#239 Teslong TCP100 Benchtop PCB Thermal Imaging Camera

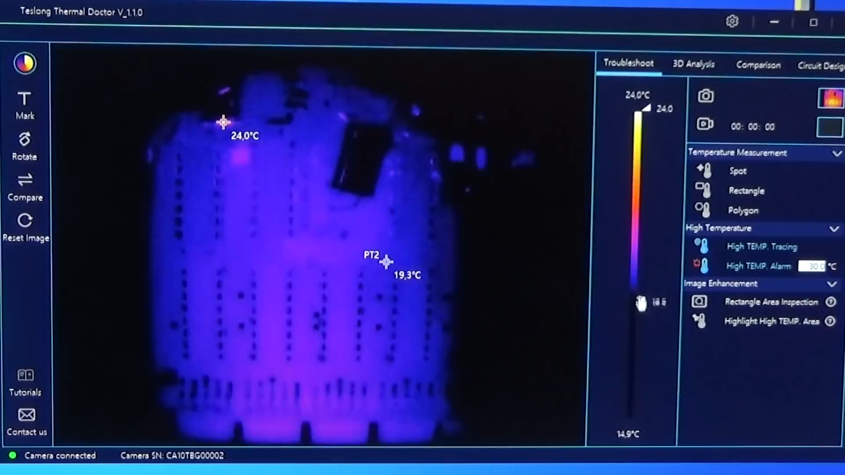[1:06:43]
On screen: scale top 24.0°C, scale bottom 14.9°C
can also call that noise because that is no temperature from components okay so that means we really can darken it here like so for instance and now when i switch on the device you can easily see
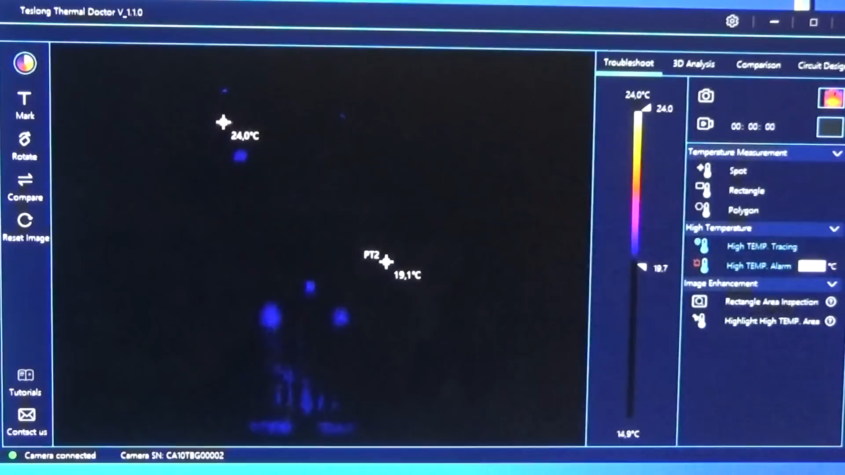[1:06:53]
On screen: scale top 24.0°C, scale bottom 14.9°C
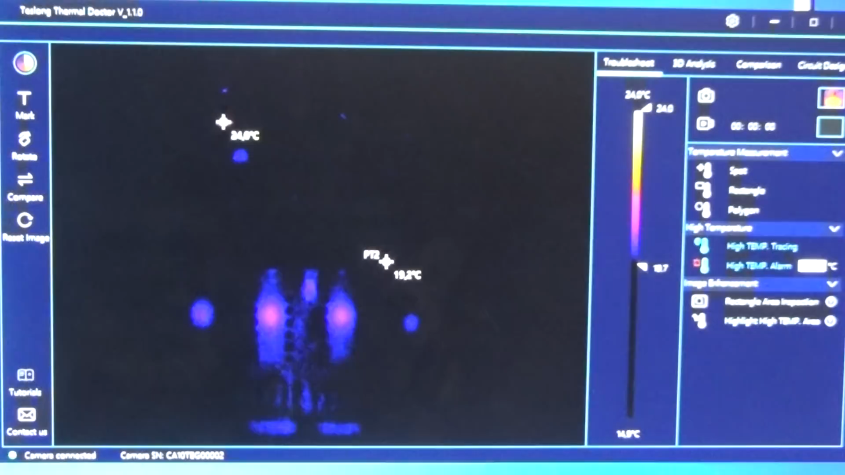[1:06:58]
where the temperature is coming up and what you recognize that
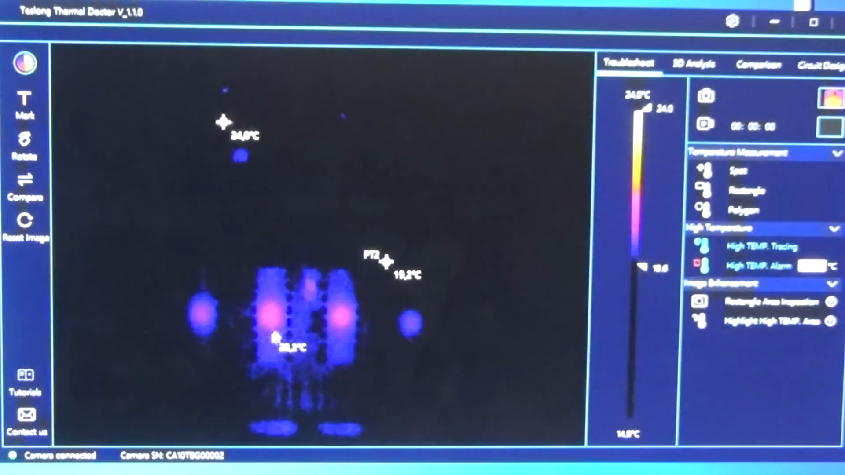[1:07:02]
here for instance we getting very quickly a higher temperature but you see even that is not a
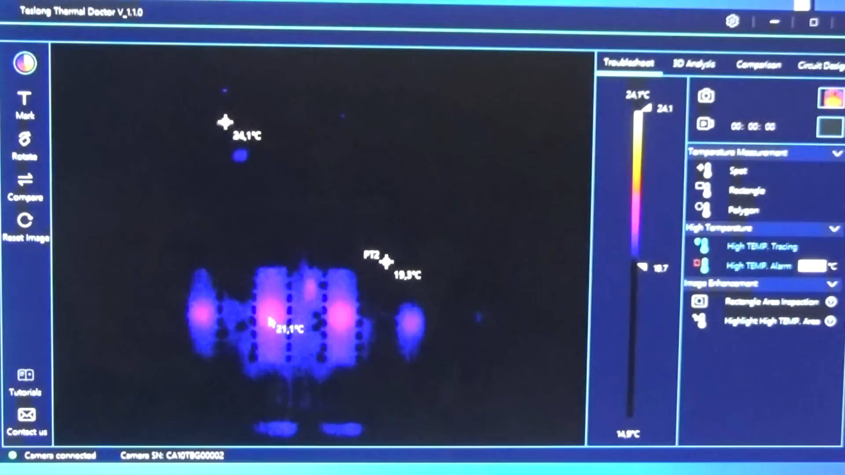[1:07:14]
On screen: scale top 24.1°C
real hot spot because the temperature is not exploding and normally we would set it here into our rect angle because we know that we have
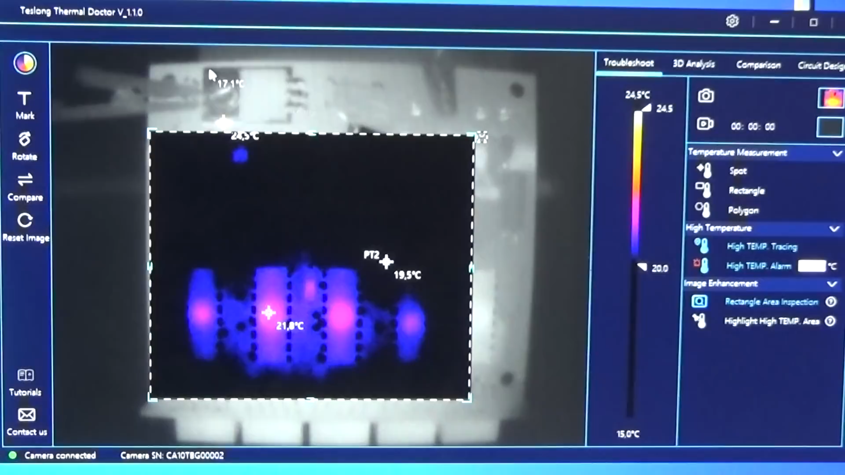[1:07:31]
On screen: scale top 24.5°C, scale bottom 15.0°C
a reflection which we do not want and now we have here our automatic temperature tracing and we see yeah we have definitely here an hot spot but it is not a real hot spot so that is normal working temperature of the icy okay so therefore um we can very nicely distinguish what's
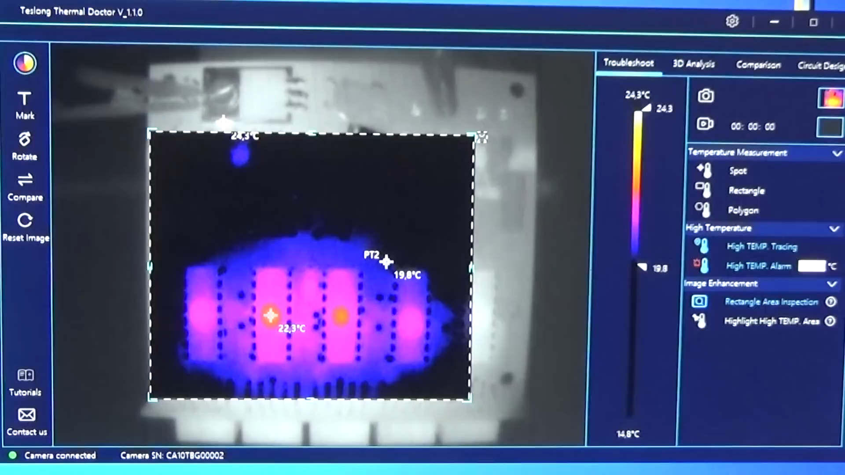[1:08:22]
On screen: scale top 24.3°C, scale bottom 14.8°C
wrong direction let me call it that way so that means if it is broken then you would definitely see it as well so you see you have so many many uh diagnosis uh options to be able to really determine hot spots and even leaking components and again the last video we had a leaking mcu and so that means the mcu did not got hot so it it is not the situation that i was
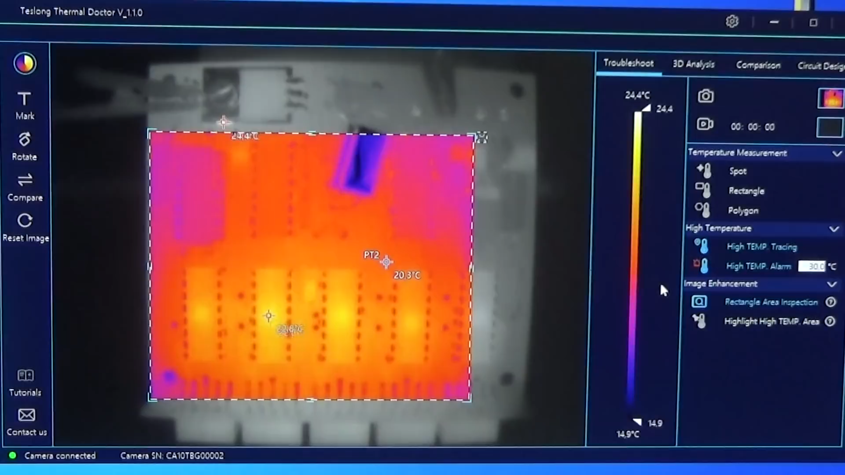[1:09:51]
On screen: scale top 24.4°C, scale bottom 14.9°C
uh well i believe uh well i believe uh we have discussed much or most of what we have here what i just wanted to show you is uh also the 3d analysis and that is really nice again what you see here is in the 3d uh view you see here a hot spot i mean okay okay let's go back so that is here of course our reflection but that is what we have seen before so we know that is not a real temperature but what
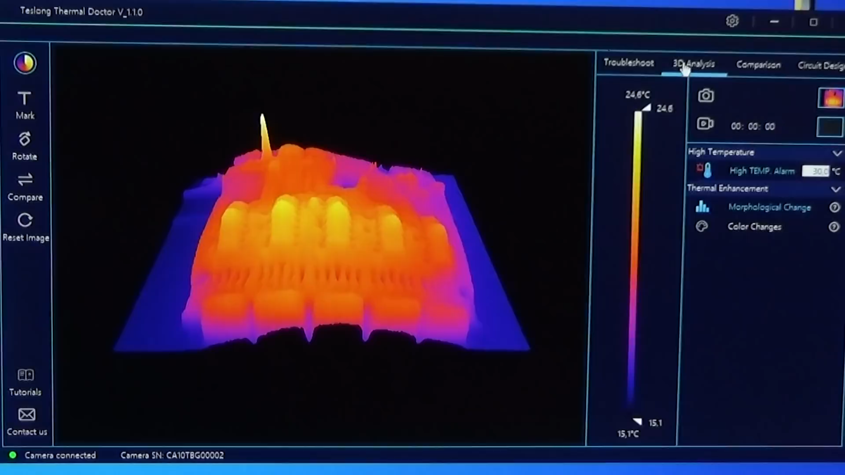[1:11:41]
On screen: scale top 24.6°C, scale bottom 15.1°C
high temperature tracing on you know you once click here onto our 3d analysis and you directly have an idea what's going on and that i think is really nice then there is another feature so that is called comparison and the idea here is that if you have a working unit so you
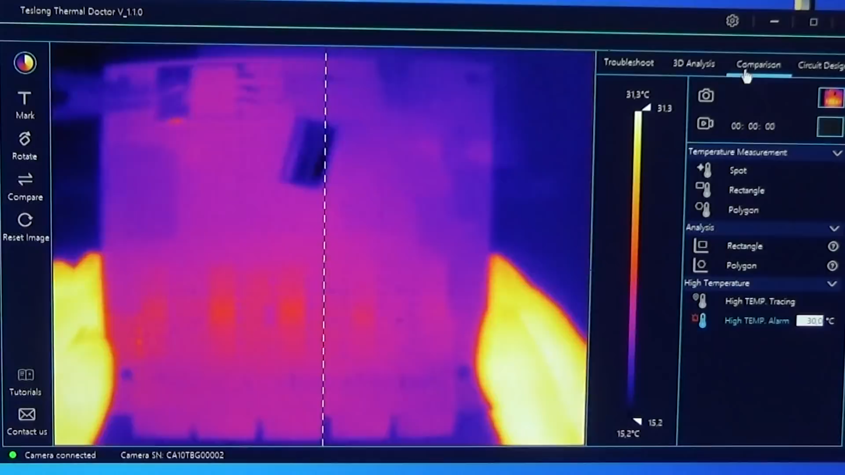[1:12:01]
On screen: scale top 31.3°C, scale bottom 15.2°C
temperature alarm very nice switch it off okay uh comparison is if you have two same uh units you can place now here on the right side you could place uh the same unit which is working on on the left side on the left side your uh device under test or in question and then you